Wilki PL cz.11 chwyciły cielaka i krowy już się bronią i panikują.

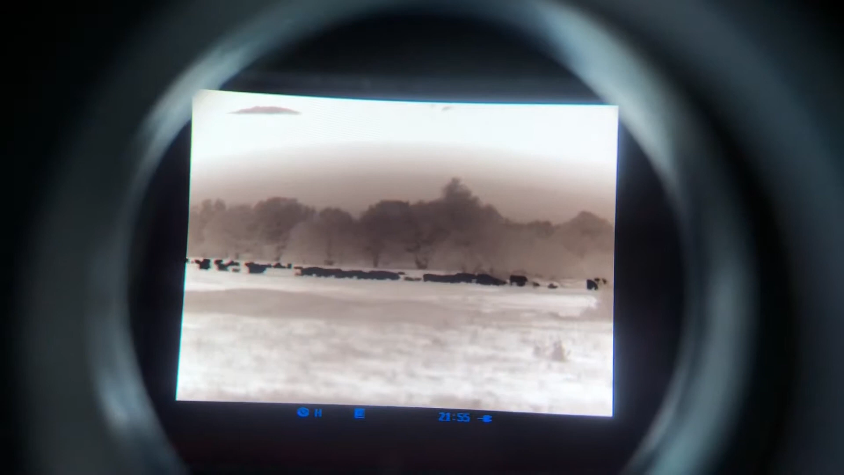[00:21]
Na pewno go złapały, bo było słychać, jak się dar. Albo krowy odgoniły.